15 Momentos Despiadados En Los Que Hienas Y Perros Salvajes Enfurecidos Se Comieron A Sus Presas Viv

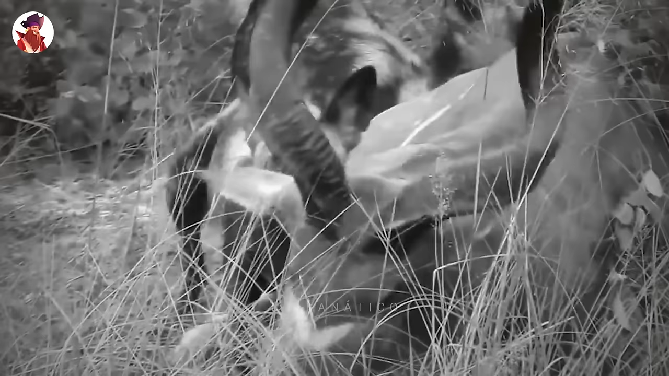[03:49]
pero a estos perros salvajes no parece importarles lo que come el kudú,
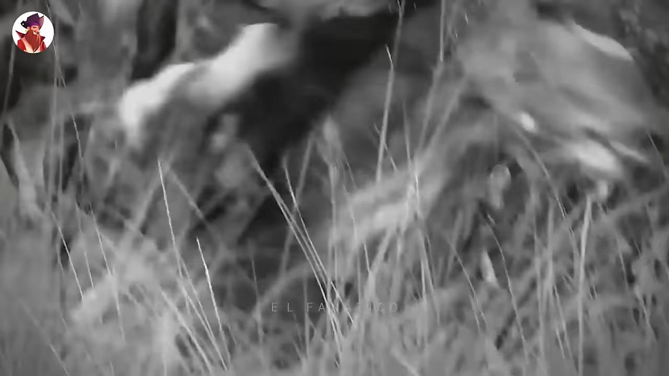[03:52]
porque solo quieren comer al kudú.
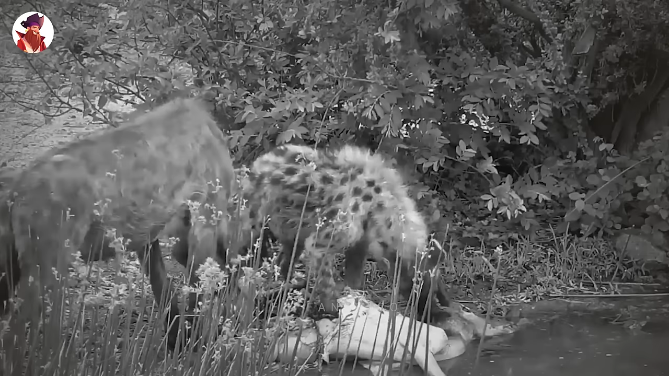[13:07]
El carroñero mastica el cadáver, antes de tomarse un descanso y huir con él.
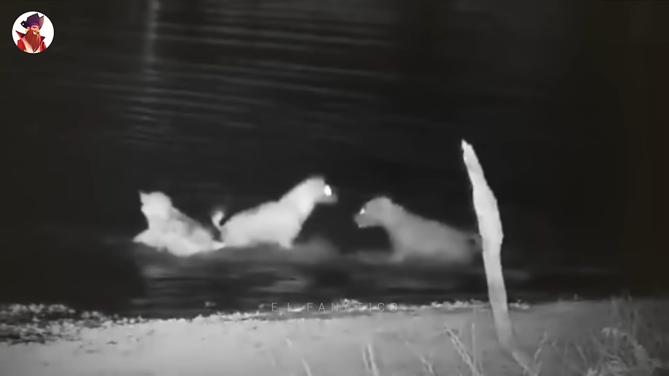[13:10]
Este joven impala está siendo atacado por una feroz hiena solitaria, tirando del lomo del impala hasta que cae al suelo.
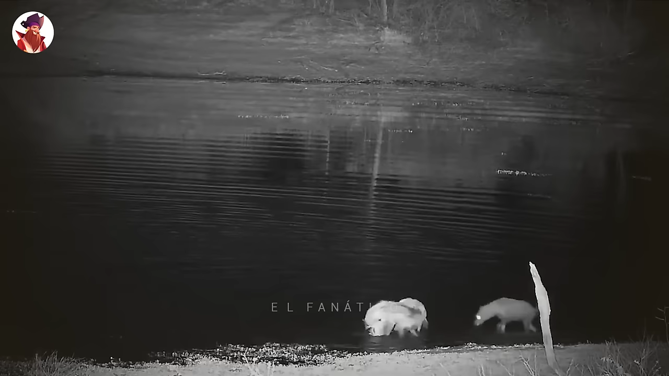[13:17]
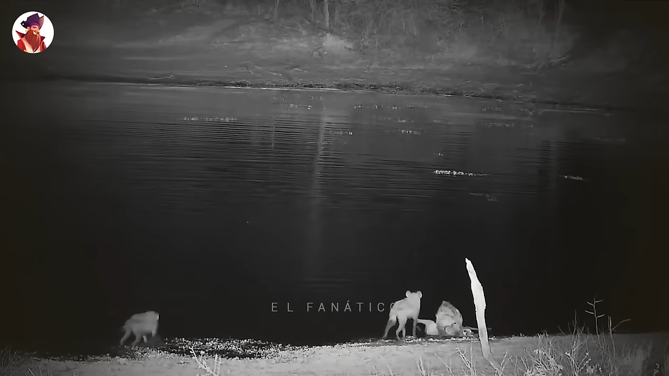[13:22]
El impala trata de levantarse y lo hace,